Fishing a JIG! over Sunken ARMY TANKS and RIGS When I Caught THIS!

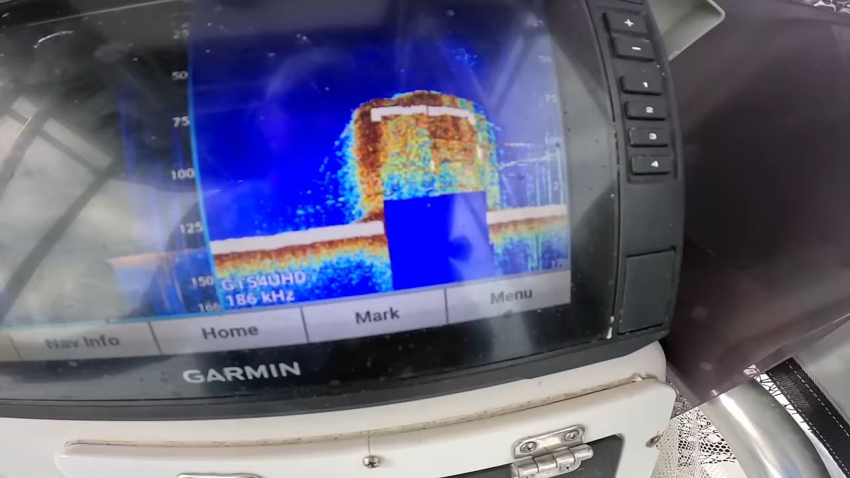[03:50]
So we just came to a rig, cutoff rig.
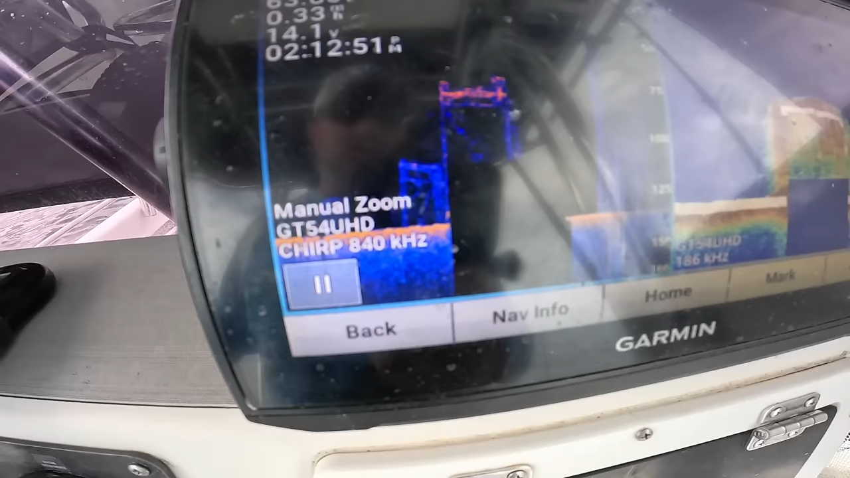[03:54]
It's old gas wells that they end up cutting off and leaving it at least 75 feet clearance from the surface of the water.
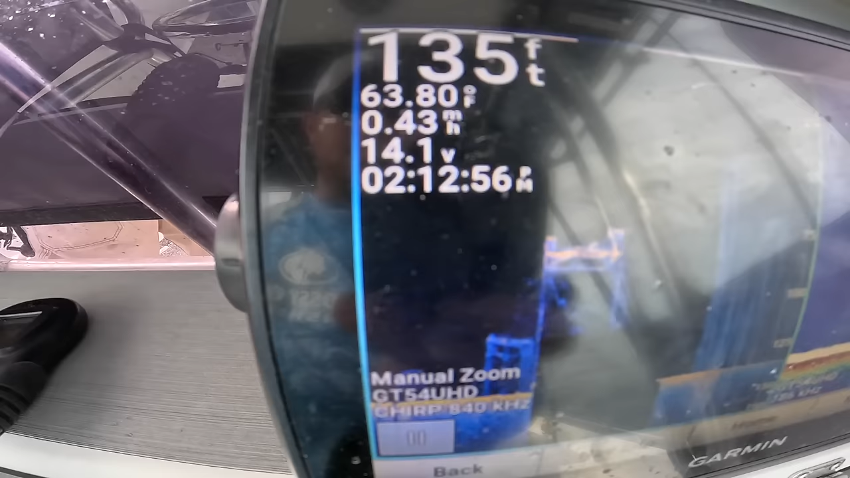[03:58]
On screen: depth 135 ft, water 63.80°F
But that's pretty cool looking at it on 3D.
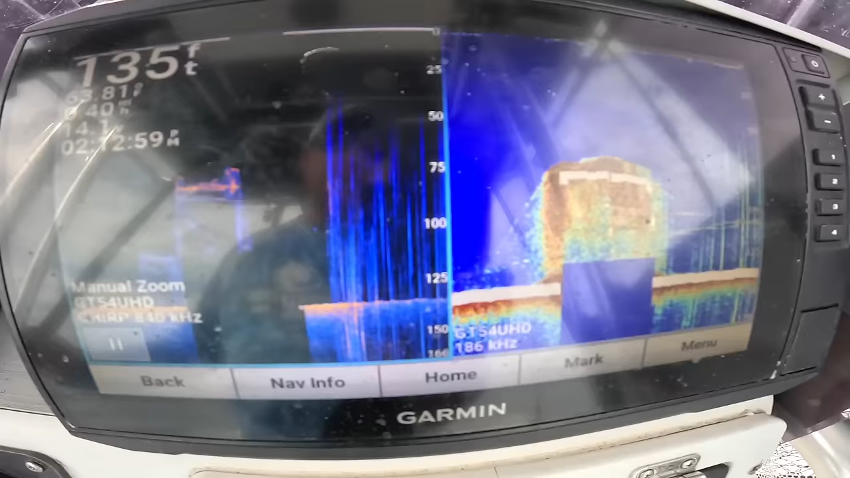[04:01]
On screen: depth 135 ft
We're gonna see if we can catch something on it. There's some fish on there. I'm gonna drop down this Nomad Ridgeback jig, some 50 pound fluorocarbon leader, and 40 pound Yuzuri super braid.
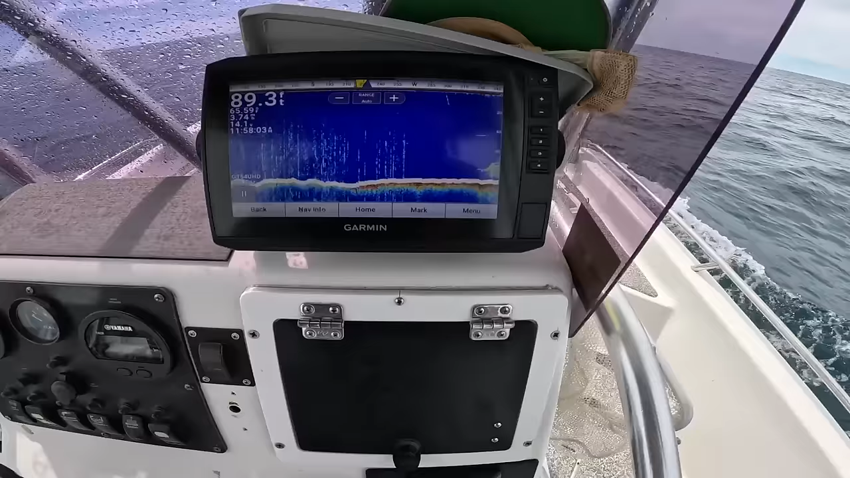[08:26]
Yeah, so we just came out a little bit deeper, and this is actually a sunken army tank.
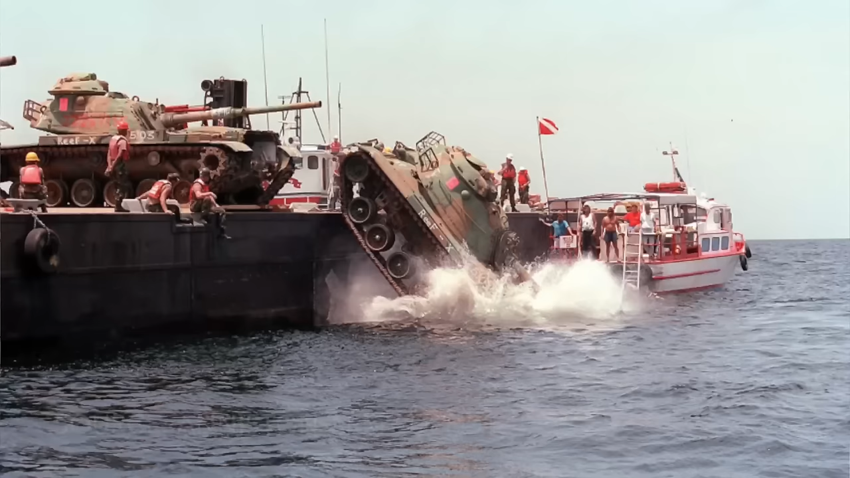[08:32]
There are hundreds of M60 army tanks decommissioned that have been put out here as reefs instead of rotting in the desert.
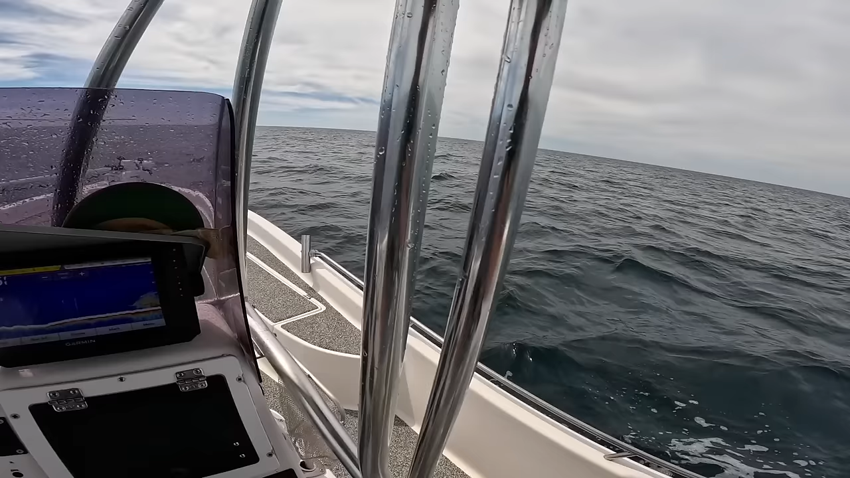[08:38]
They're out here enhancing our fishing. You can see the solid structure right there. Some of them you can actually see the barrel sticking up.
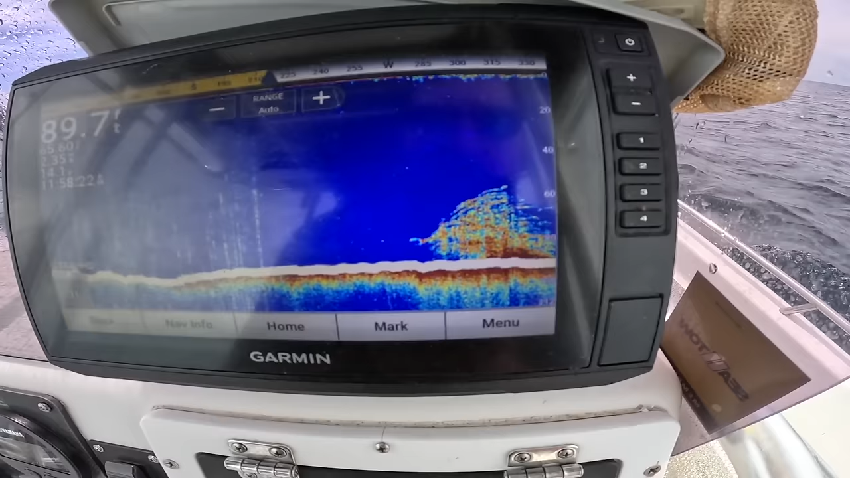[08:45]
I think, oh yeah, we can. Look at that.
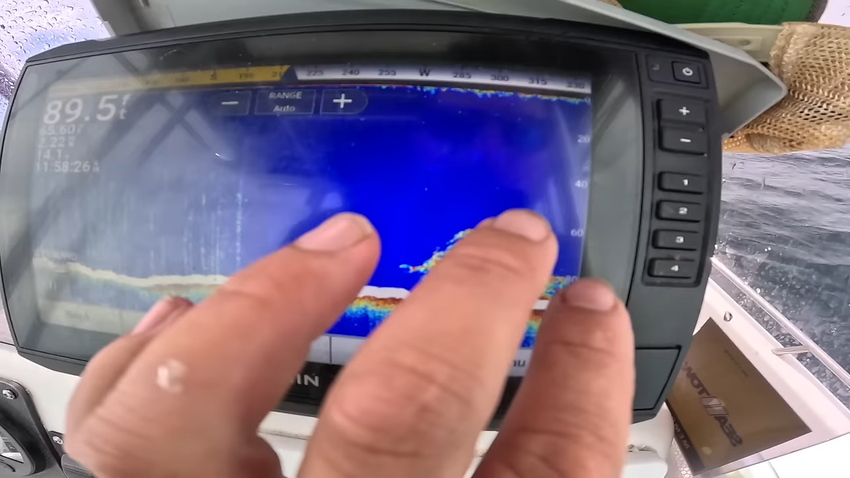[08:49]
You see the hole, the turret, and then you can kind of see the barrel.
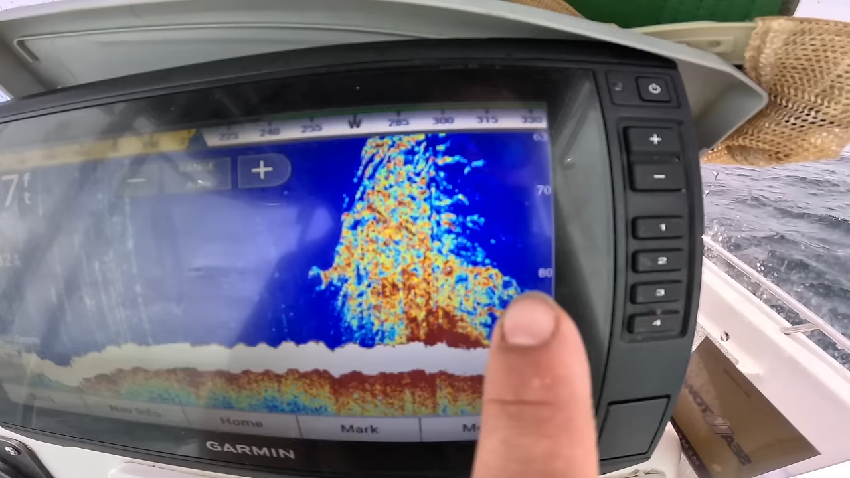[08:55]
See that hard red? That's all dense metal. That's actually pretty cool. And there's a bunch of fish on this.
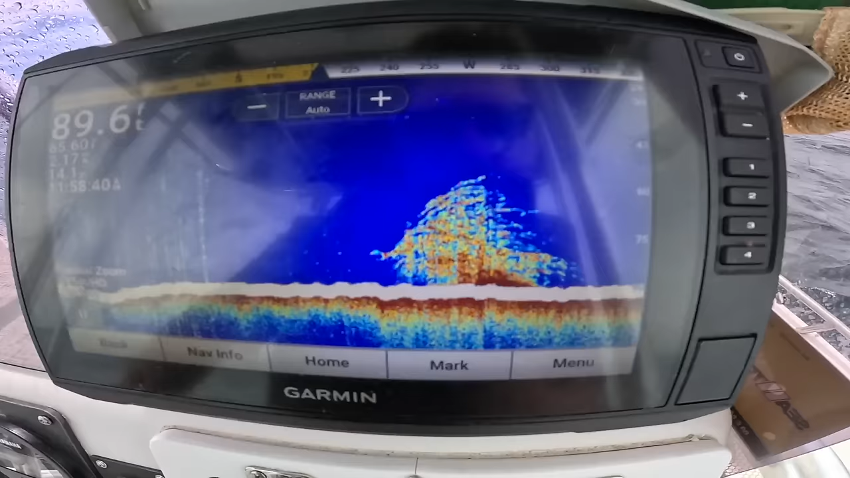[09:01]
See what we can catch. That is awesome.